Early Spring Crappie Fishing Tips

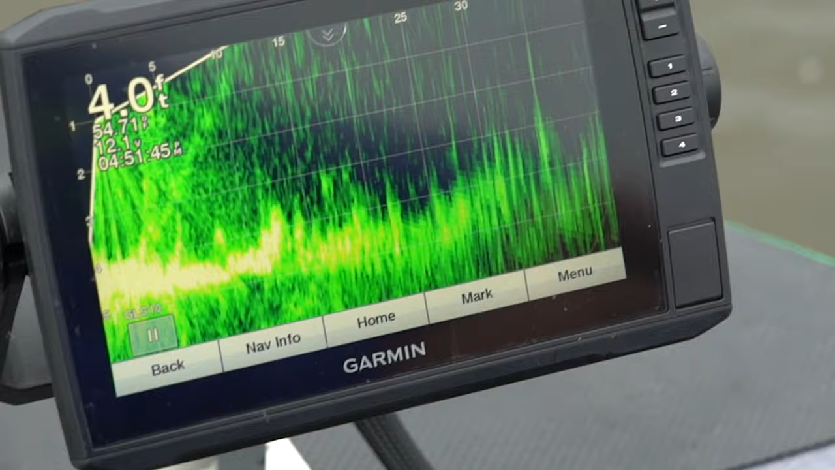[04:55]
On screen: depth 4.0 ft
Something is following Pete. One is following your bait. See that?